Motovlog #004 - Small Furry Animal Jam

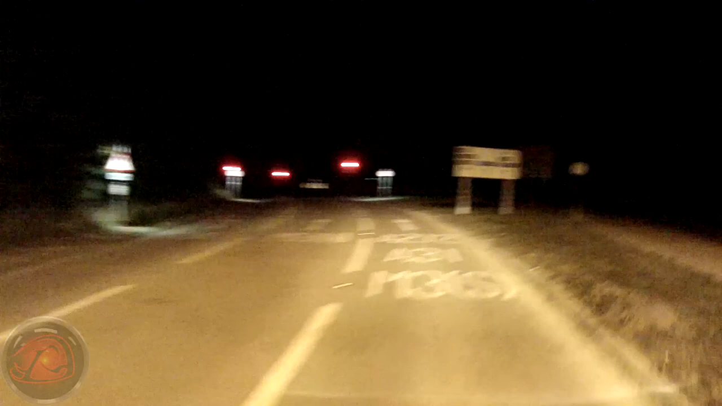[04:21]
Three lanes, A272, right-hand lane. People always get the lane discipline wrong on these.